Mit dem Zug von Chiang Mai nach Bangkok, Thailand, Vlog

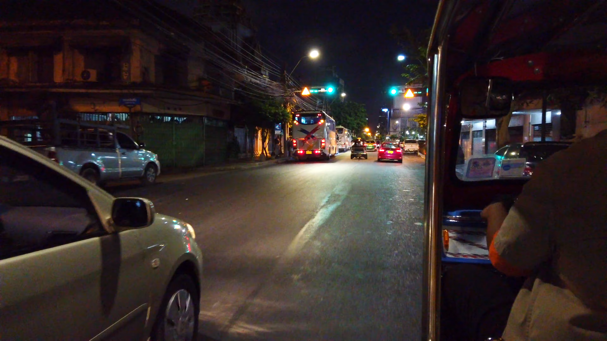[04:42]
Es ist gerade mega Rush Hour. Wir sind gerade mitten in Chinatown, es ist gerade richtig voll hier, aber es macht gerade richtig Laune.